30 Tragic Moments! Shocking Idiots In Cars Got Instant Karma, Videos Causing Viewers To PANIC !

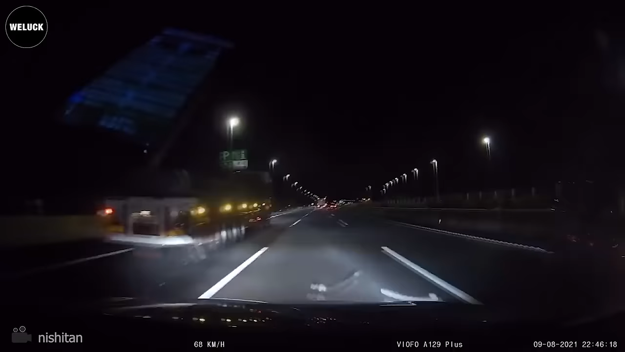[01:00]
The dash cam owner saw the hazard and had a bad feeling, so he put his foot on the brake just in time.
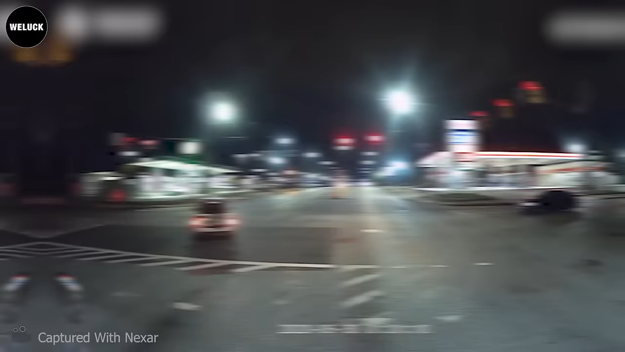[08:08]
What's wrong with him? Slow down, bro.
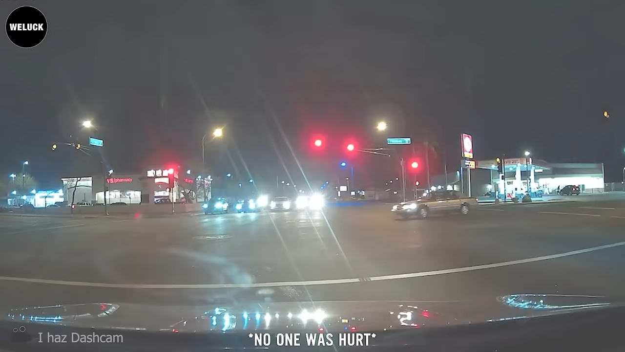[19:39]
turning vehicle is at fault for not waiting until after the red to complete their turn camry might have been speeding but they had the right of way